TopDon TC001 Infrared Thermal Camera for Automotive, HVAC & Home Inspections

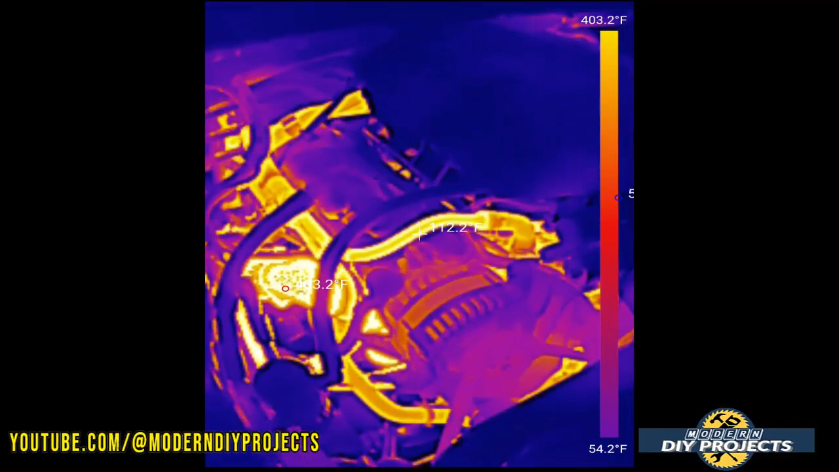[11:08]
On screen: scale top 403.2°F, scale bottom 54.2°F
at it this camera gives you a visual representation and it gives you the temperature of
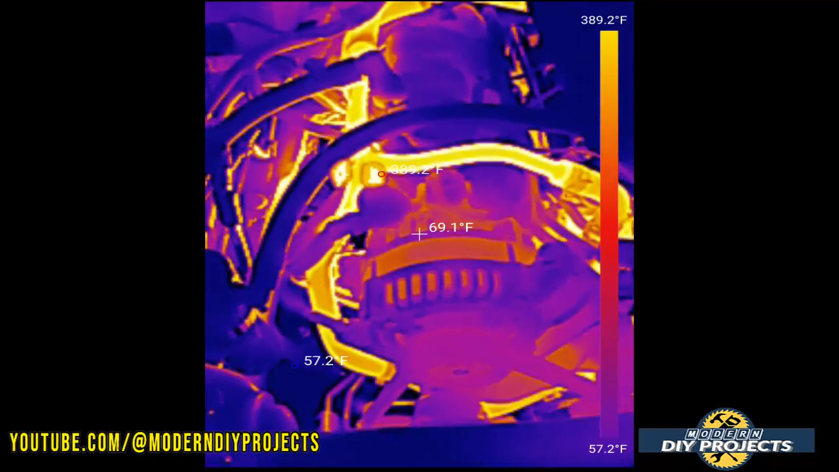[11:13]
On screen: spot 69.1°F, min 57.2°F, scale top 389.2°F, scale bottom 57.2°F
what everything is and also the surroundings as well. So that's the beauty of this that it gives you a much more complete picture of what you're looking at where with like I said
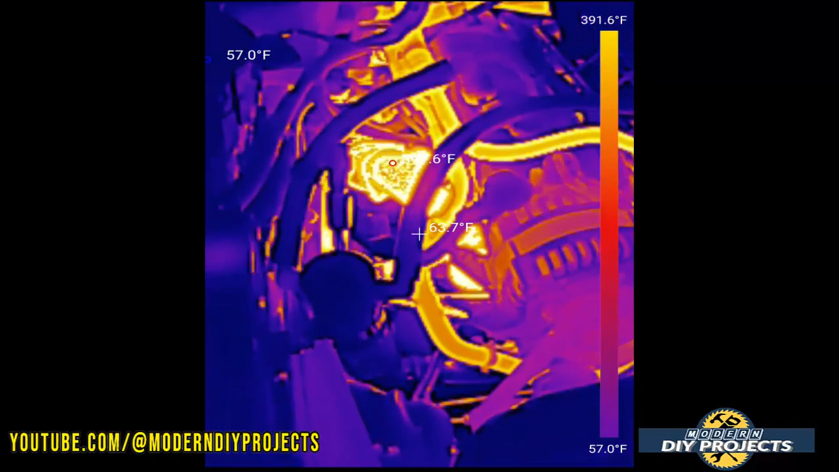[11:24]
On screen: scale top 391.6°F, scale bottom 57.0°F
the other thermometers you really couldn't get a very good idea what's going on with this you can take a video you
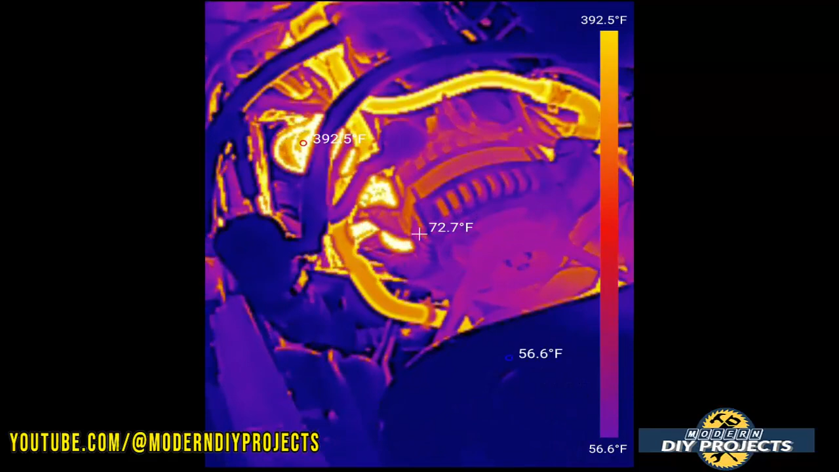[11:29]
On screen: spot 72.7°F, min 56.6°F, scale top 392.5°F, scale bottom 56.6°F
can take a picture you can do a lot of different things and maintain a record of what you saw
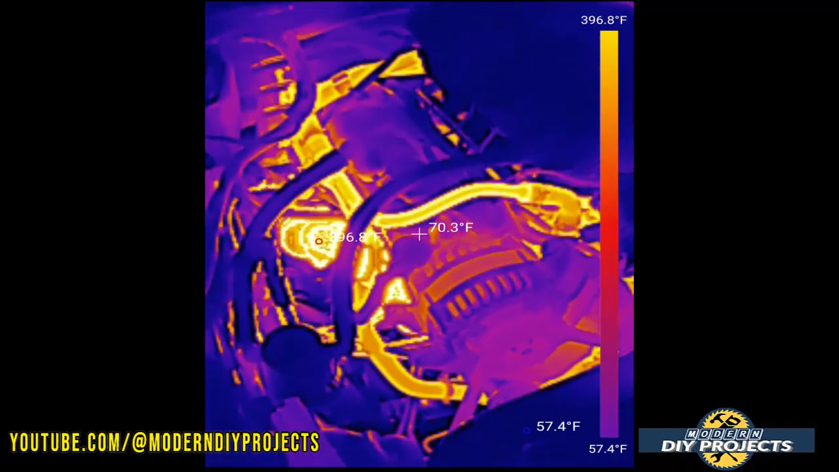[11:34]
On screen: spot 70.3°F, scale top 396.8°F, scale bottom 57.4°F
and if you're making repairs and so forth you can go back to it.
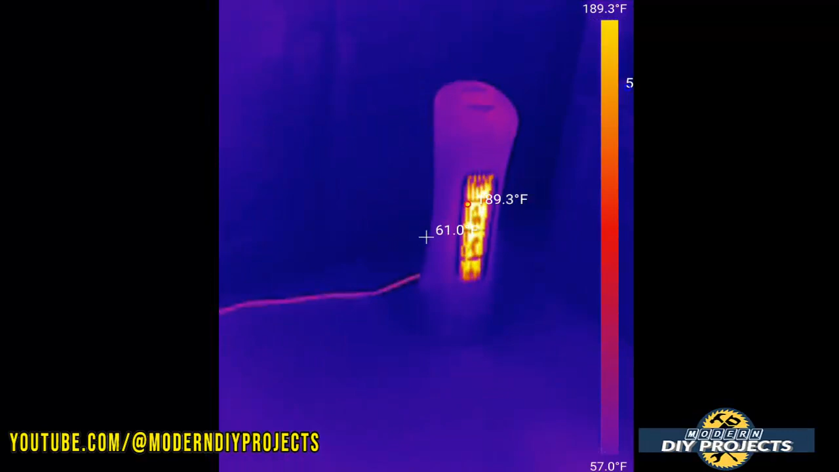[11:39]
On screen: scale top 189.3°F, scale bottom 57.0°F
Now here we're looking at a heater in my office because it's a cold day and I turned on the heater but the
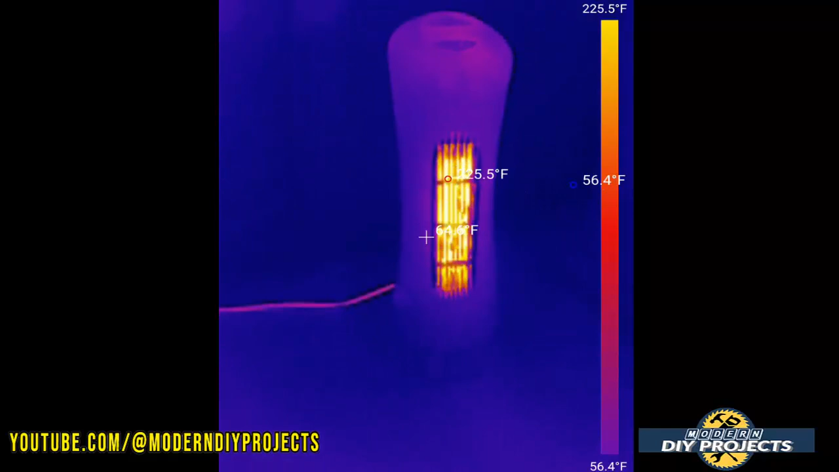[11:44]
On screen: scale top 225.5°F, scale bottom 56.4°F
camera sees the heat but visually I do not see that. This heater does not show any red wires that you can see. Normally you just see a screen right there and you don't see
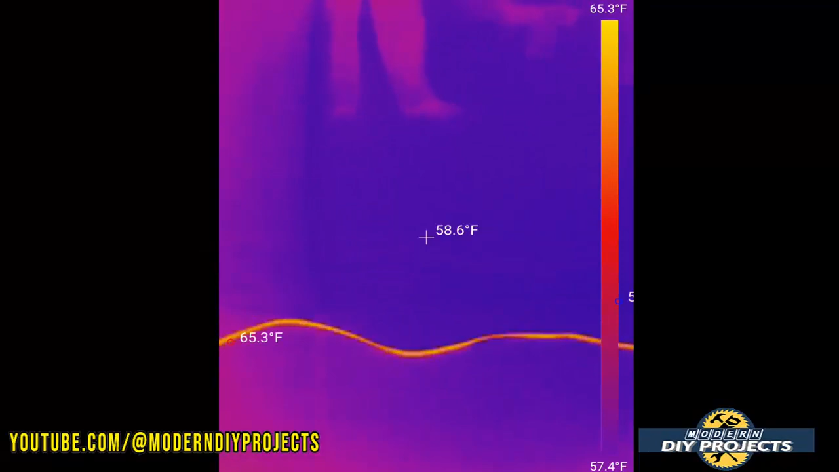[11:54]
On screen: spot 58.6°F, scale top 65.3°F, scale bottom 57.4°F
any heat going behind it but with this camera you can see it all happening and you see the power
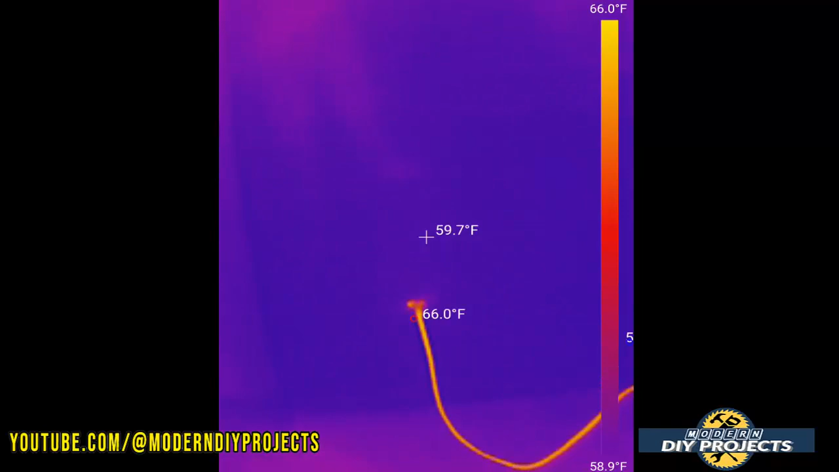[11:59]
On screen: spot 59.7°F, max 66.0°F, scale top 66.0°F, scale bottom 58.9°F
cord right there it looks red hot but it really isn't.
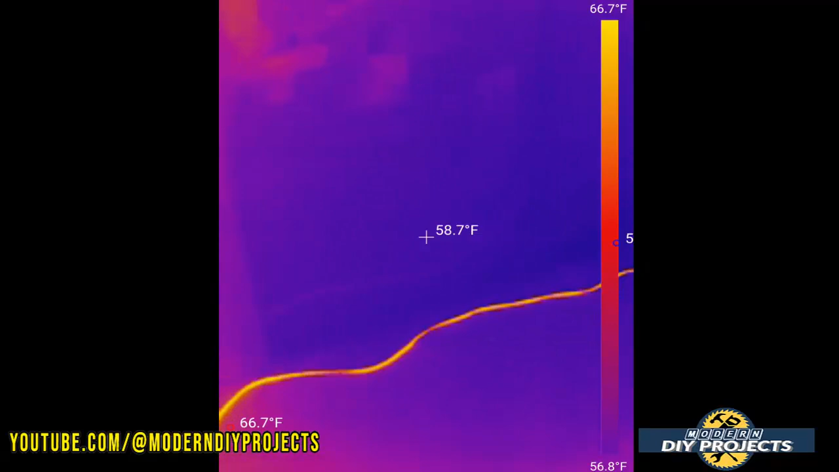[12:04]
On screen: spot 58.7°F, scale top 66.7°F, scale bottom 56.8°F
It's just showing you the heat going through the cord itself but normally it's just like a regular power cord you don't see any heat and you don't feel any heat coming out of it.
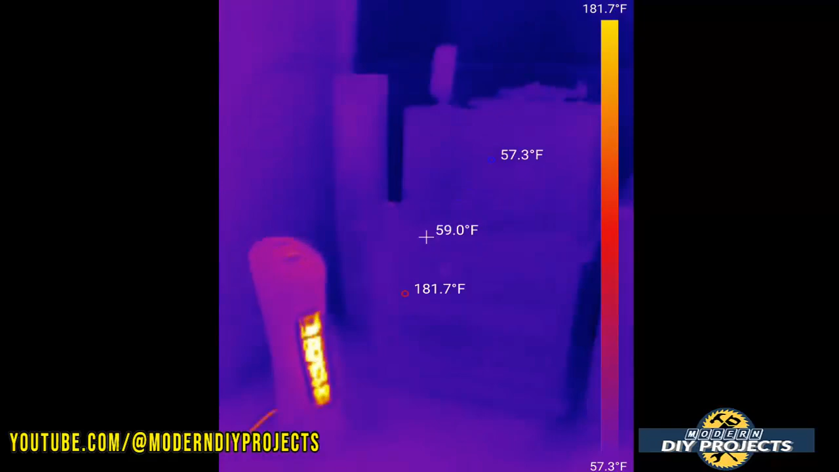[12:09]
On screen: spot 59.0°F, max 181.7°F, min 57.3°F, scale top 181.7°F, scale bottom 57.3°F
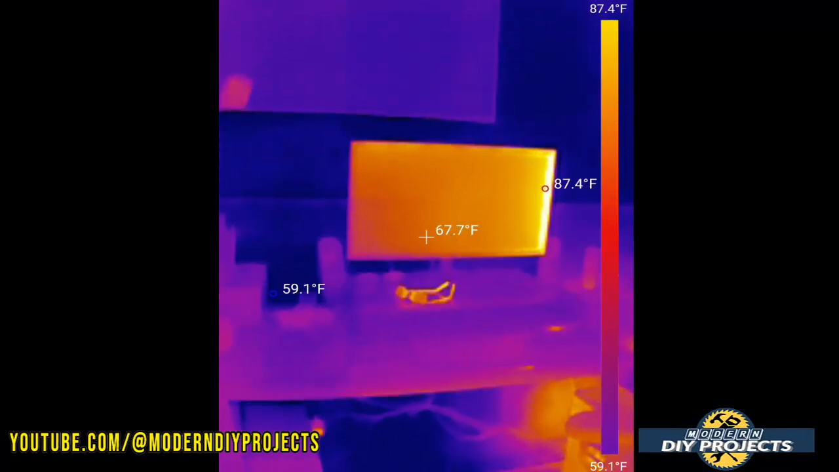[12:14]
On screen: spot 67.7°F, max 87.4°F, min 59.1°F, scale top 87.4°F, scale bottom 59.1°F
Now looking right here we're looking at my computer monitor and you can see the corner where the LEDs are the hottest lighting up the rest of the screen and you can see my glasses right there that I just took them off my face and they're still warm because I was wearing them.
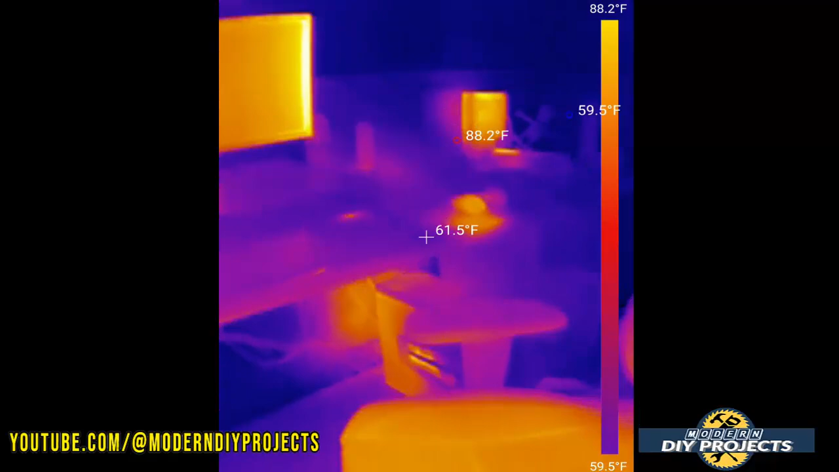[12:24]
On screen: spot 61.5°F, scale top 88.2°F, scale bottom 59.5°F
Same right here with the chair I was sitting in this chair just a moment ago and
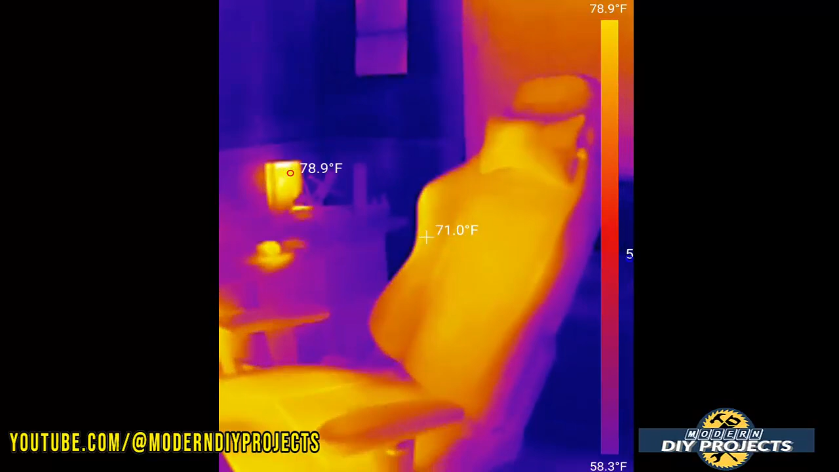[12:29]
On screen: spot 71.0°F, scale top 78.9°F, scale bottom 58.3°F
my body heat you can see right there how I warmed up the front of the chair.
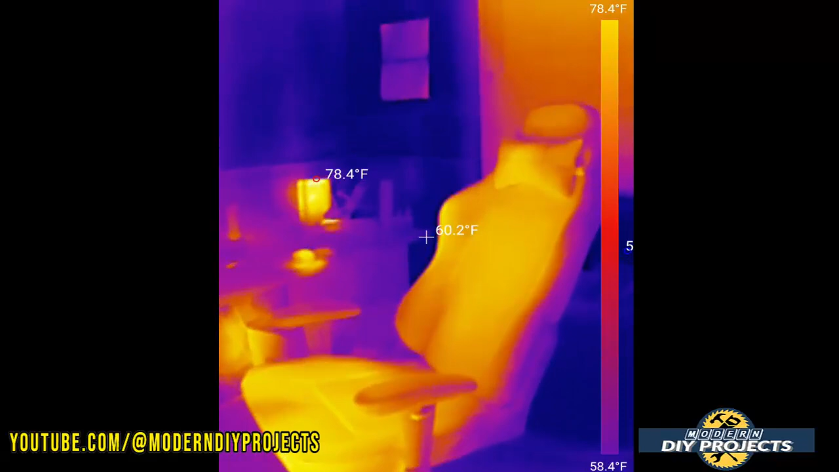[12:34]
On screen: spot 60.2°F, scale top 78.4°F, scale bottom 58.4°F
The back of the chair is still blue because it's still cold but the front of it is where I was sitting.
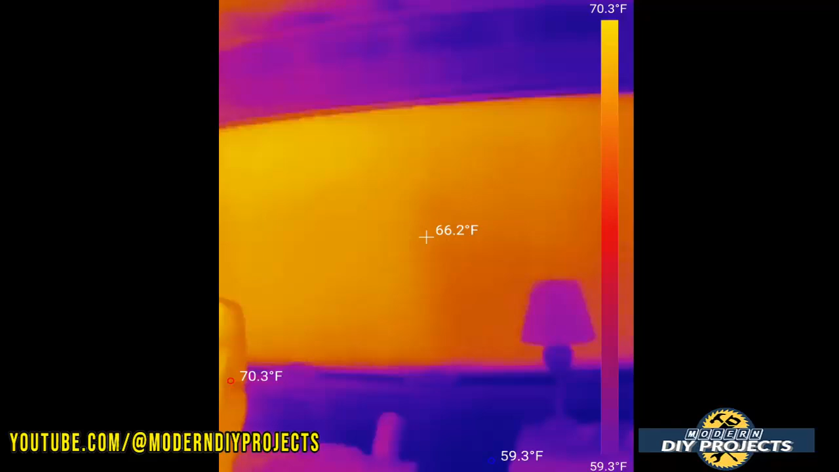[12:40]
On screen: spot 66.2°F, max 70.3°F, min 59.3°F, scale top 70.3°F, scale bottom 59.3°F
Now right here you're looking at a window and you can see the difference between the window and
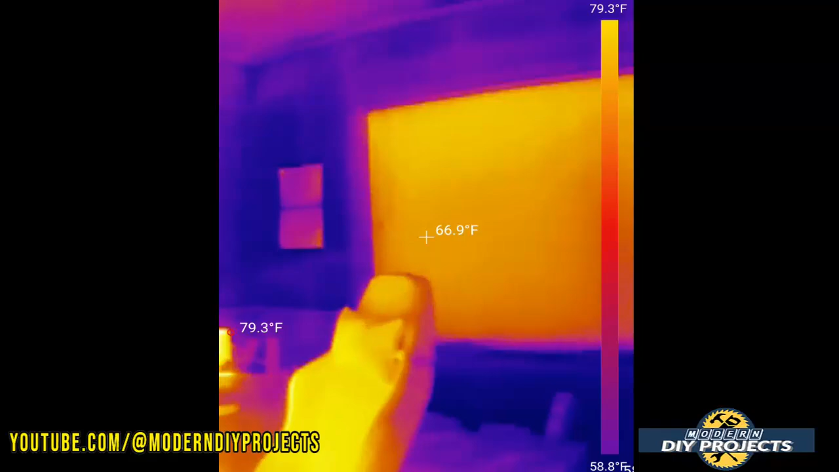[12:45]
On screen: spot 66.9°F, scale top 79.3°F, scale bottom 58.8°F
the cold walls around it where you see the window gets a little bit of heat from the outside.
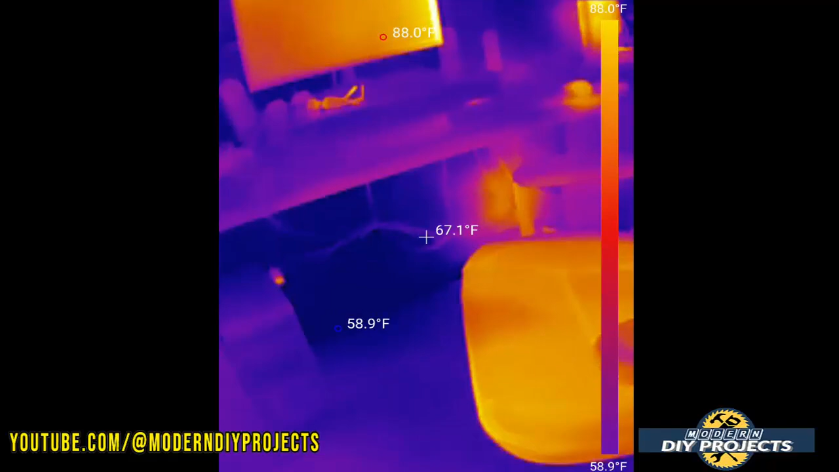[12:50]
On screen: spot 67.1°F, max 88.0°F, min 58.9°F, scale top 88.0°F, scale bottom 58.9°F
And right here we're looking at my computer where you can see it's running so it's heated